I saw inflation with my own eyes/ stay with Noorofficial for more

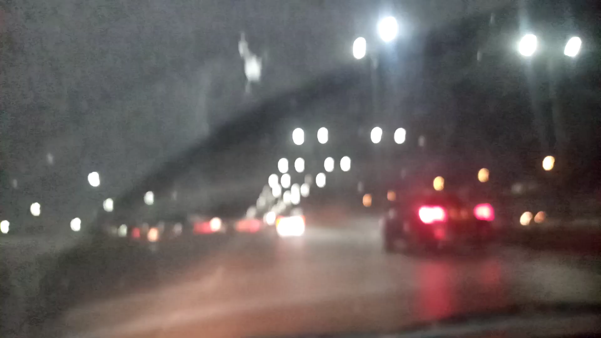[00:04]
السلام علیکم ورحمت اللہ وبرکاتہ ناظرین میرا یہ ویڈیو بنانے کا صرف ایک ہی مقصد ہے اور وہ یہ ہے کہ پہلے اس روڈ پہ اتنی گاڑیاں ہوتی تھی یہ سریدنگر ہائیوے ہے اسلامباد کا مین ہائیوے ہے پہلے اس پہ بہت زیادہ رش ہوتی تھی اب مہنگائی کی وجہ سے آپ لوگ خود دیکھ سکتے ہیں لوگ گھروں میں محصور ہو کے رہ گئے ہیں لوگ اتنے زوین اتنا باہر گھر سے نہیں نکلتے ہیں اور یہاں جو ماہرین
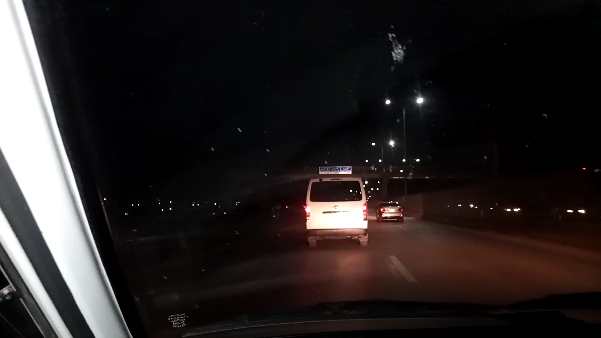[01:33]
وہ ان کا بیٹرول تو فری ہے ان کا کوئی کیا نکلتا ہے جس طرح گاڑی ہمارے سامنے جا رہے ہیں آپ لوگ دیکھیں اب اس سرکاری گاڑی کا رات کو کیا کم ہے باہر سڑکوں پہ گھوم نکالے گی ہیں یہ ہمارے ٹیکسز کے پیسوں سے گاڑیاں چلاتے ہیں تو ان کے لئے کوئی مسئلہ ہی نہیں ہے اور غریب عوام غریب سے غریب تر ہو گئی ہے اور